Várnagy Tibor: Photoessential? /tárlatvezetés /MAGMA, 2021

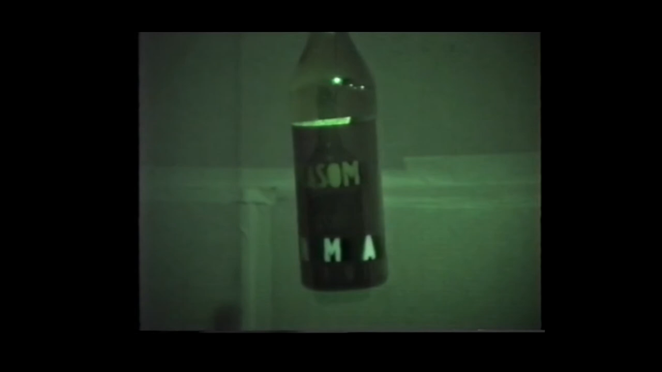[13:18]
és a boros üvegek aljára az volt fölfújva sprével, itt látszik,